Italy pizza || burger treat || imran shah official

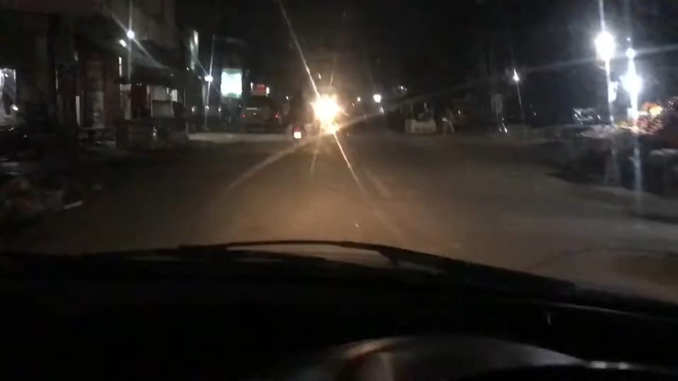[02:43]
कमाल हो गया यार, रोशनियों का शहर बन गया जलालपुर जट्टा,
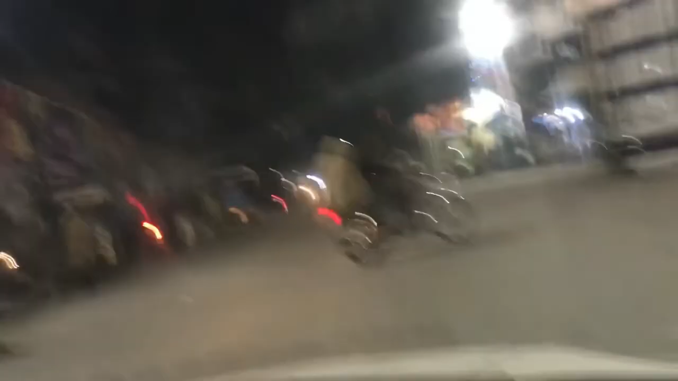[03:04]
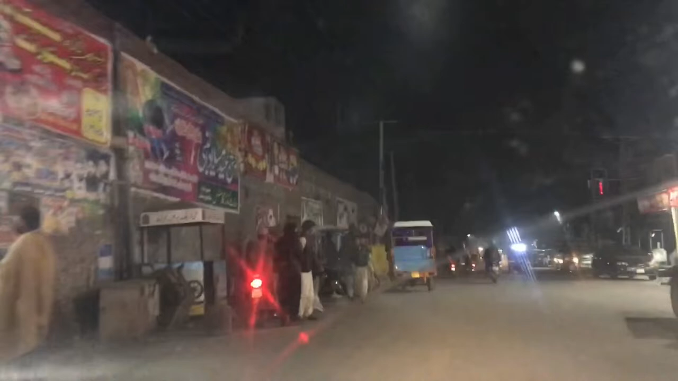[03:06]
जलालपुर जट्टा की हो गया
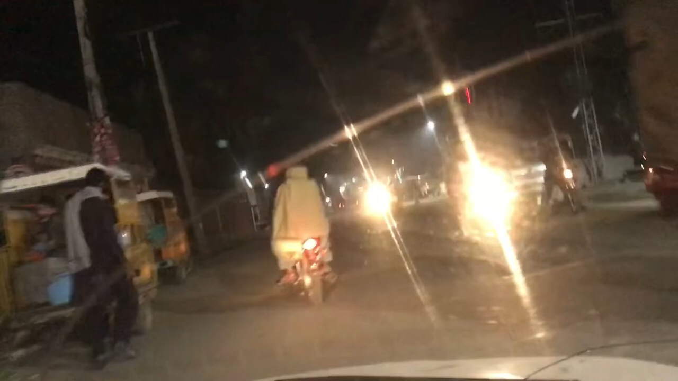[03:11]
रोशनियों का शहर, वाह जी वाह जी, गल जनाब गुजरात रोड है जलालपुर जट्टा टू गुजरात रोड,